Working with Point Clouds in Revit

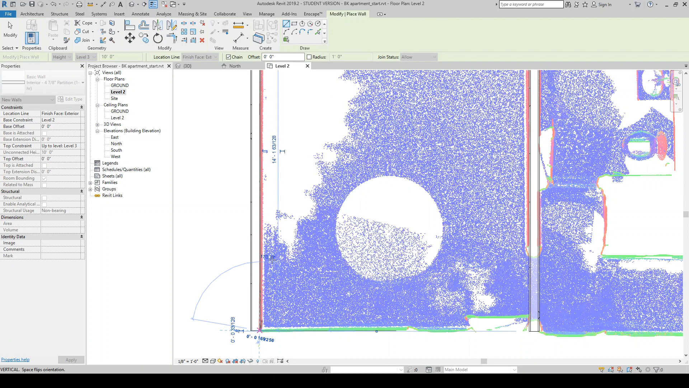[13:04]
This is actually like fairly square for an older building. Maybe it, maybe this wall is a little bit off of square.
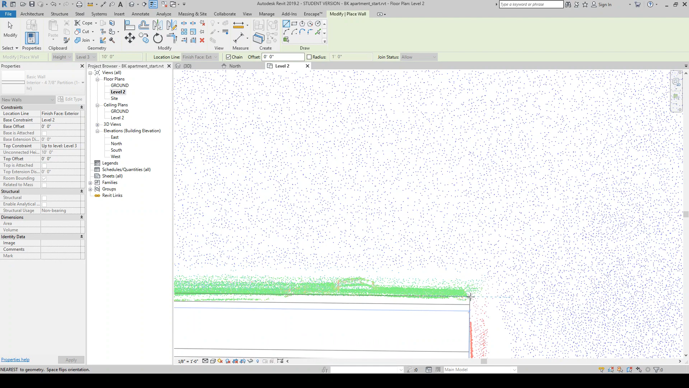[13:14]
So if I was, you know, if I want to be super accurate, I can kind of try to capture that slightly off of 90.
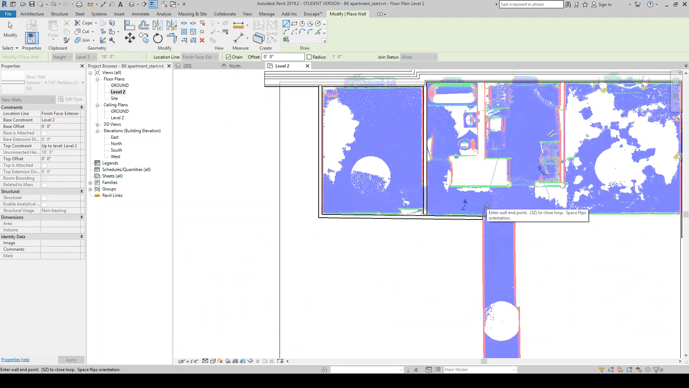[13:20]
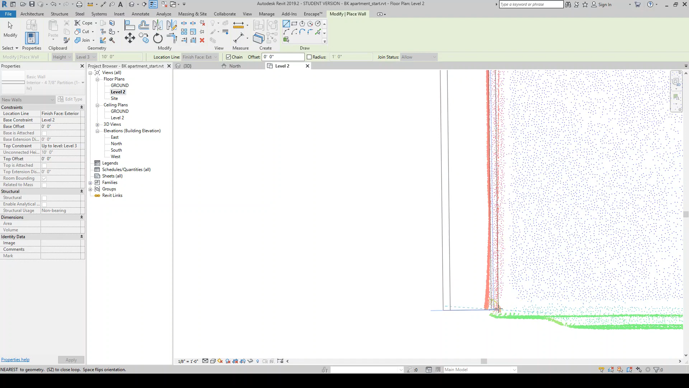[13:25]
Again, trying to capture these little things that are slightly off.
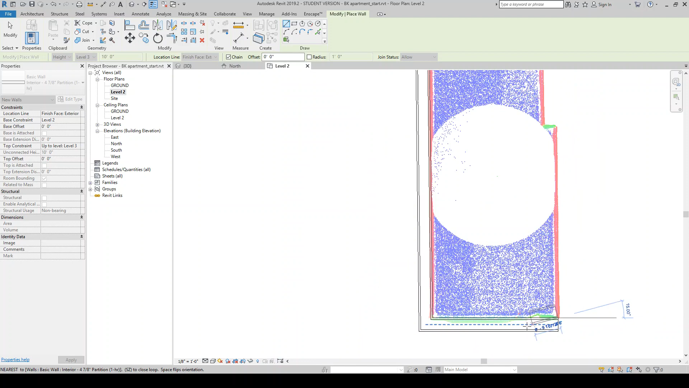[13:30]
This wall here we can tell is actually a little bit bowed.
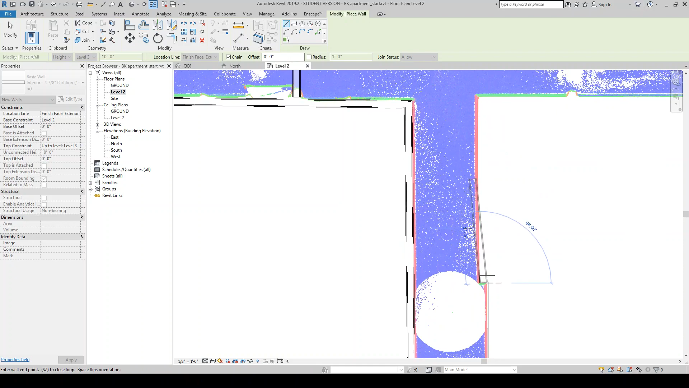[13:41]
So if we were being really particular, we can kind of model that slight curve into that wall. But I'm just going to be moving quickly here. I'm not going to model all the walls.
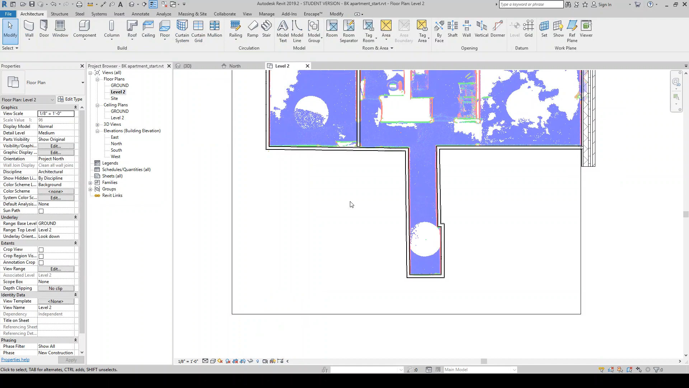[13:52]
I think you get the gist of how this would go.
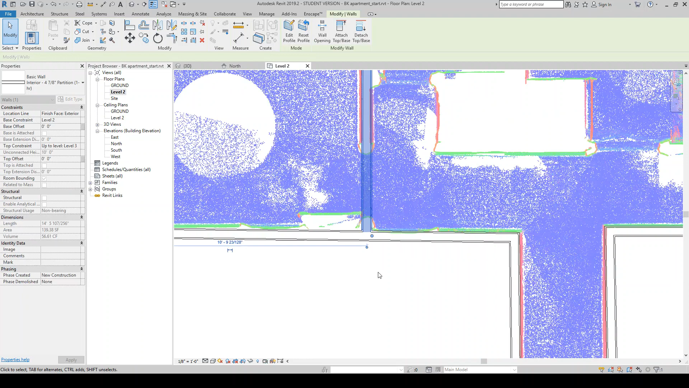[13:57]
I'm going to pull that to the line.
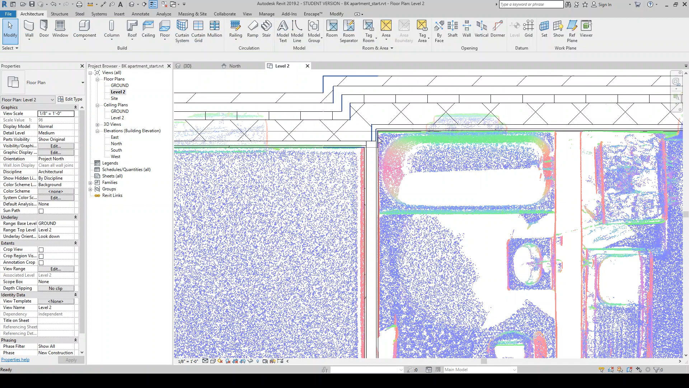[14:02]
Funny condition there. So now we can come in and now by the walls being 50% transparent, it kind of allows us to see some of these other things.
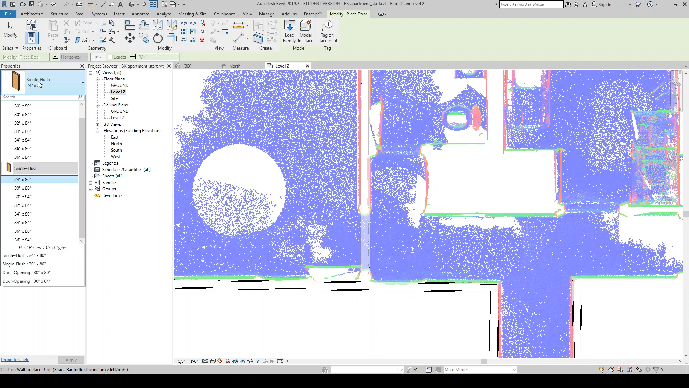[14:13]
So maybe there's roughly like a 30 inch door here.
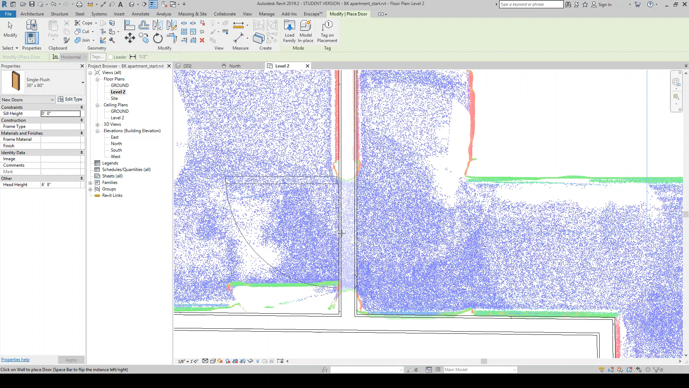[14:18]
We can even see and plan like the profile of the molding around the door,
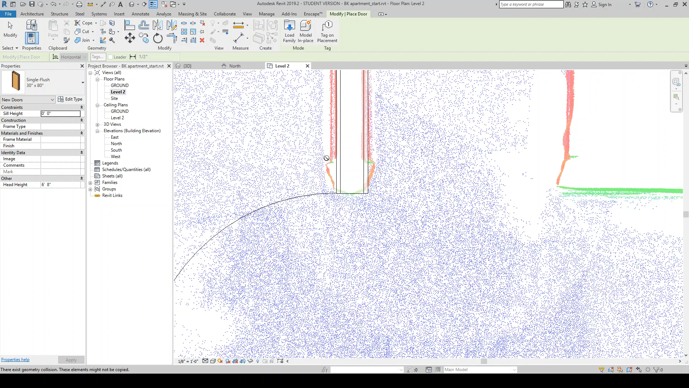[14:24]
which is pretty neat. And if we wanted to, we can go in and kind of detail that a little bit.
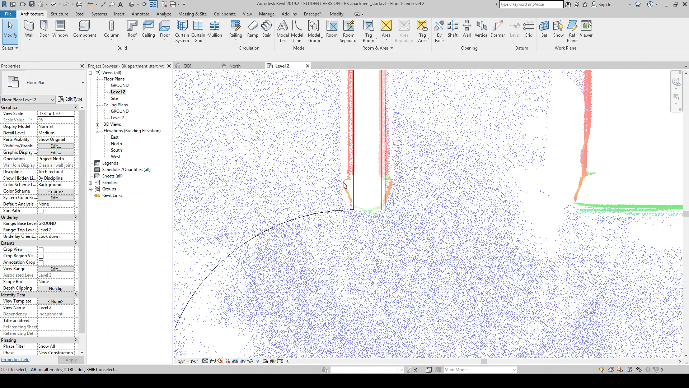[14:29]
We're not going to do that in this video. So we can go in and do things like the doors and this window. I believe this is probably going to be flipped because we have a big sill that's on the inside. So we've come to the north view, for example, and we can see how we might want to better align this. So for example, the sill height would actually be closer to two feet.
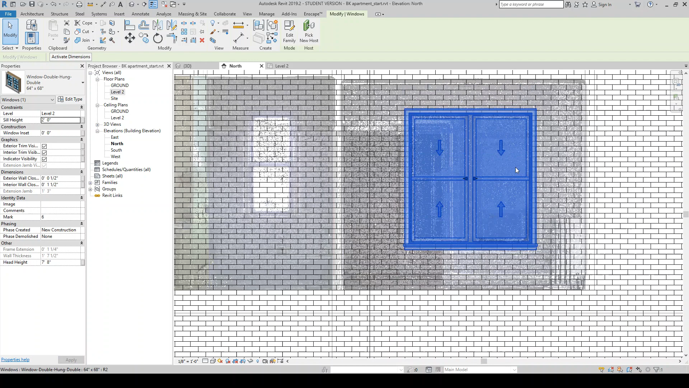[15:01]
And I might, looks like maybe I need to slide this over a little bit.
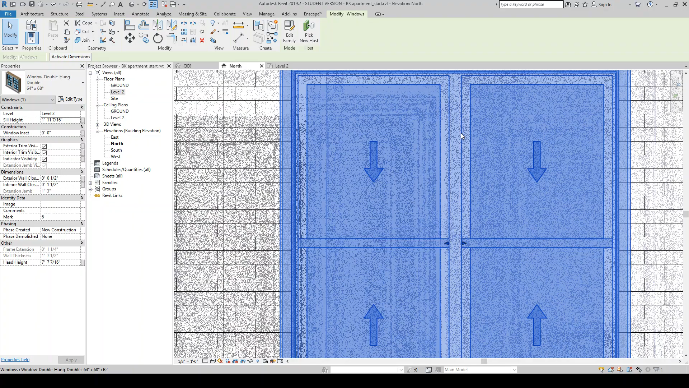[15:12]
Maybe some, or I may need to adjust the width of the window. But anyway, you kind of get the idea. You can come into your elevation views and start to align things like the windows and things like that.
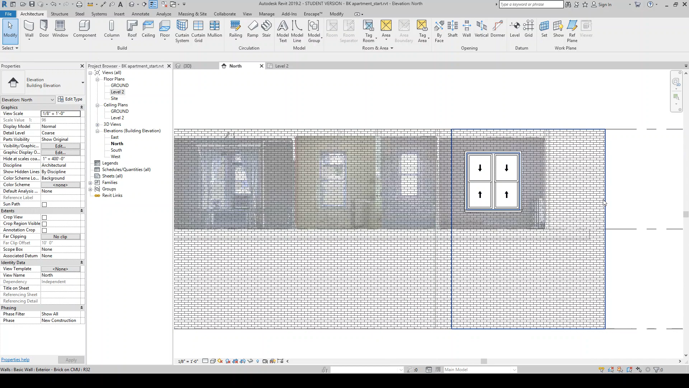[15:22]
And then we can also use this as a way for placing things like the toilet.